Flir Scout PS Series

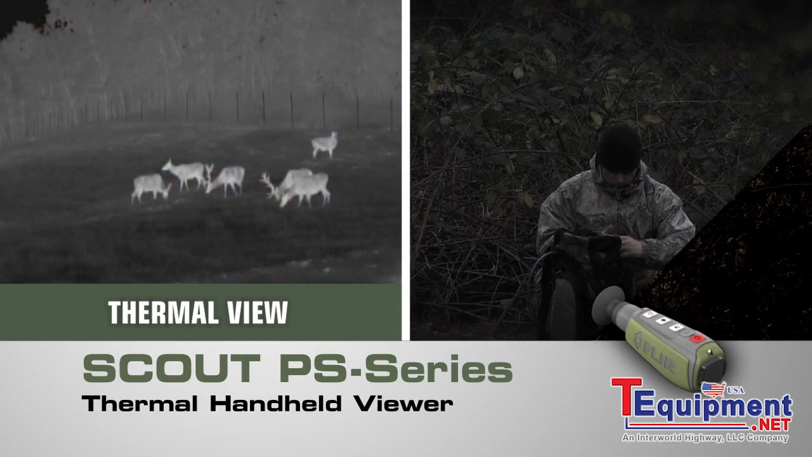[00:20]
Now you have the freedom to explore nature at night like never before. Introducing the powerful new Scout PS Series compact thermal handheld from FLIR with crisp clear thermal imagery, palm-sized portability, and straightforward operation. Only FLIR know-how can bring you night vision technology this revolutionary.
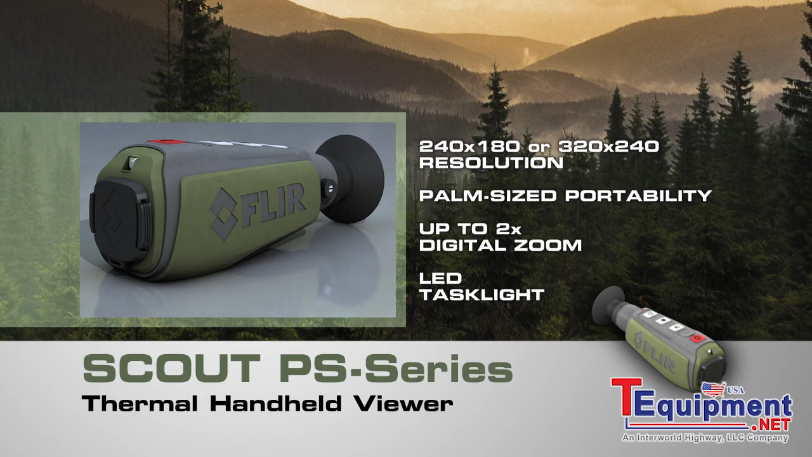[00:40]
Now lighter, smaller, and amazingly affordable. Like all FLIR thermal cameras,
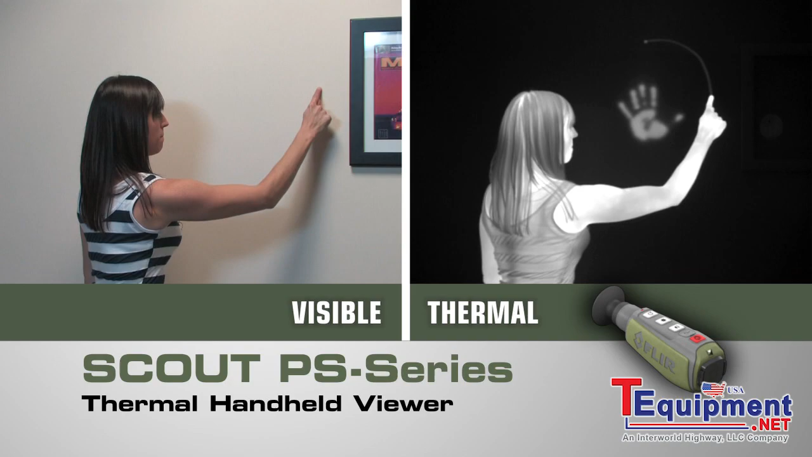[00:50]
the Scout PS series creates images from heat, not light, giving you a serious advantage out in the wild,
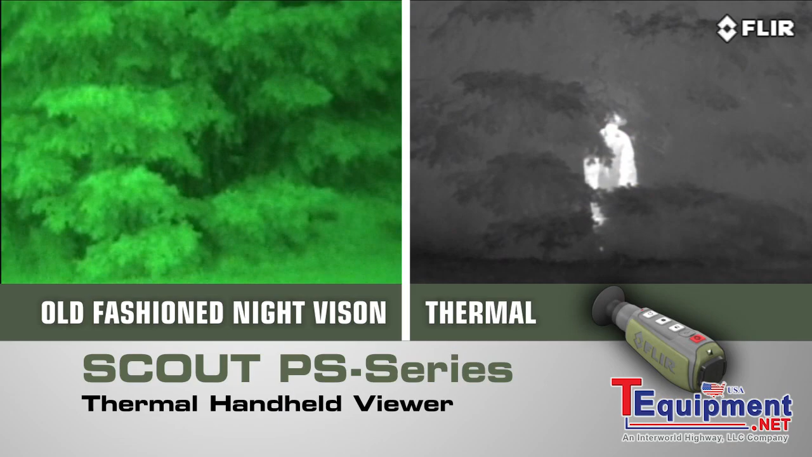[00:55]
far superior to other night vision systems.
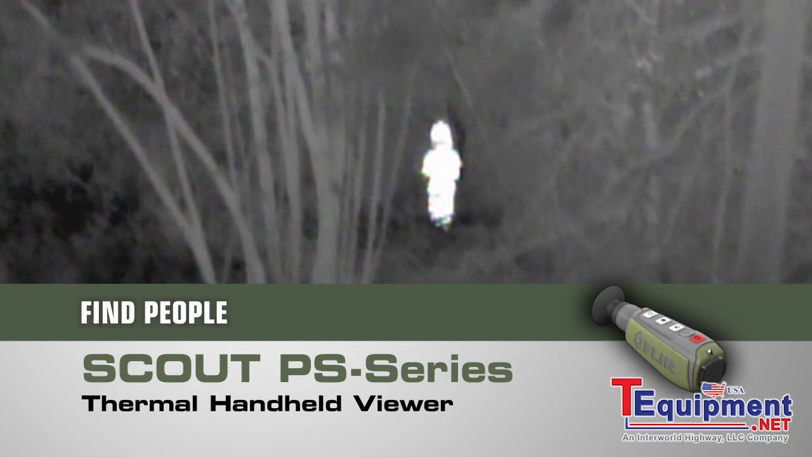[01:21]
Find members of your party who might have strayed off trail. Spot lost livestock, downed game, or pets. Peer deep into the woods or heavy underbrush to see what's out there.
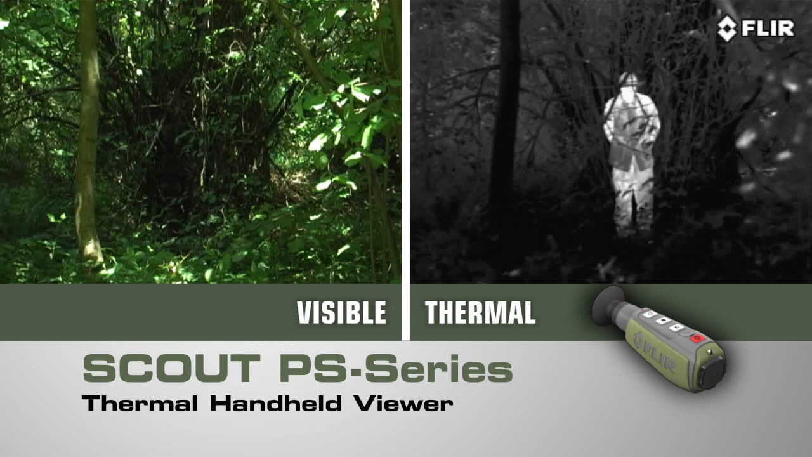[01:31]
Detect those in camouflage and even see through light fog, smoke, and trail dust.
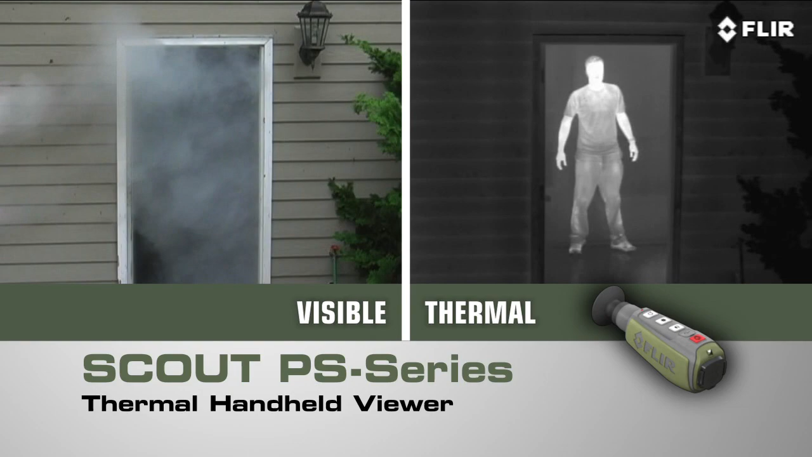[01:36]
And the Scout PS Series isn't just for the trail.